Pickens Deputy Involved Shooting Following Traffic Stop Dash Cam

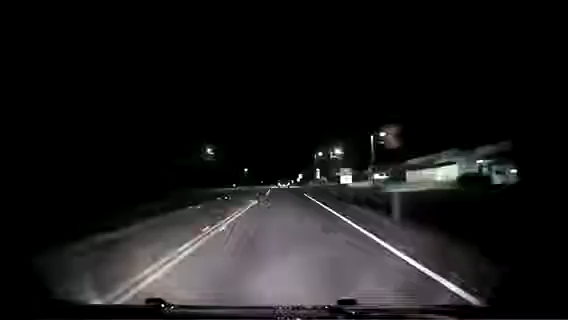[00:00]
533, Pickens, 1035. It's going to be 53. Charis Drive. Georgia Tag is 10-12. 533, Pickens. It's going to be a Georgia Tag. It's going to be a Victor, Charlie. Correction, Whiskey, Charlie, Mike, 171.